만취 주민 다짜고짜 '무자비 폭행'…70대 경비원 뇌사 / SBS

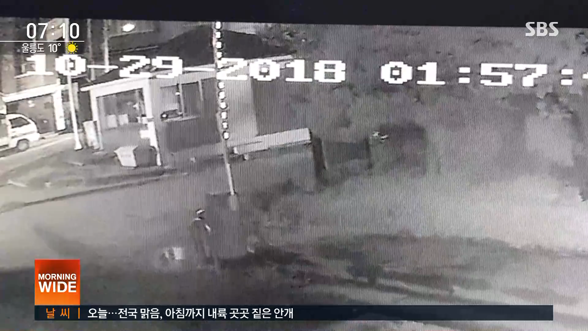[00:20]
지난달 29일 새벽 서울의 한 아파트에서 한 남성이 술에 잔뜩 취한 듯 비틀거리며 아파트 입구 경비 초소로 향합니다. 문을 열어 젖히더니 근무 중인 70대 경비원을 다짜고짜 폭행합니다. 주먹과 발길질이 한참 이어진 뒤 초소를 빠져나간 남성은 경비원이 간신히 일어나는 모습을 보고는 다시 초소로 달려들어가 한참 동안 더 경비원을 폭행했습니다. 사건 현장입니다.
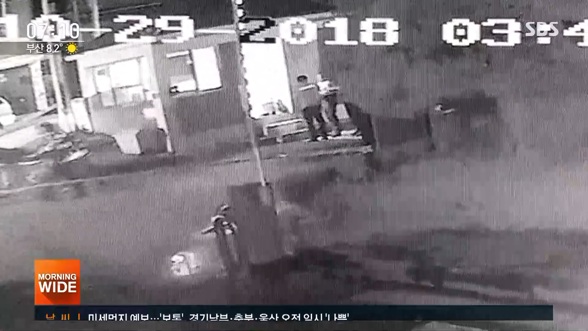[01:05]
경비원을 발견해 병원으로 옮겼지만 경비원은 뇌사 상태에 빠졌습니다.